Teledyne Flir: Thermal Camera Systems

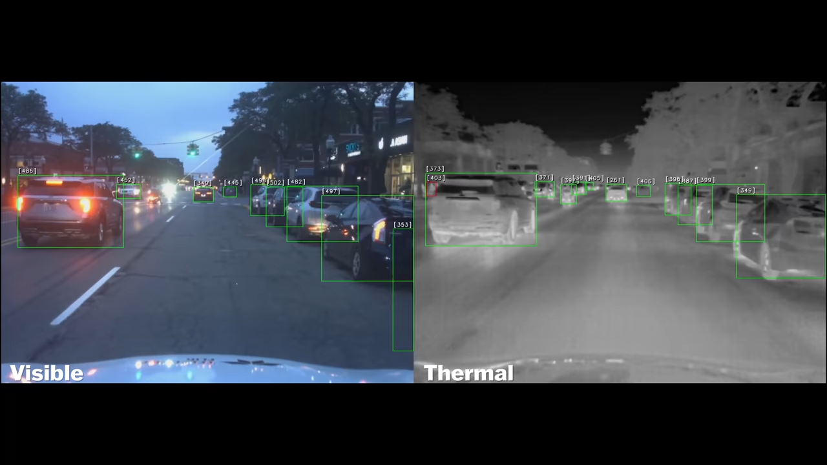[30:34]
And when you turn on the thermal, you see them very clearly. Yeah. The thermal camera sees them at much longer range.